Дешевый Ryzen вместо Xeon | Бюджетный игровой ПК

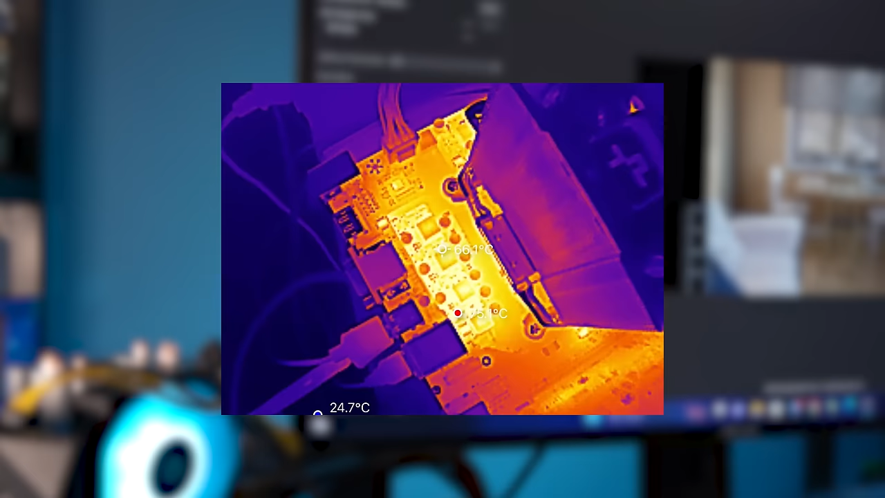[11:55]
Такое низкое потребление, разумеется, хорошо сказалось на плате. Зона питания греется до 75 градусов,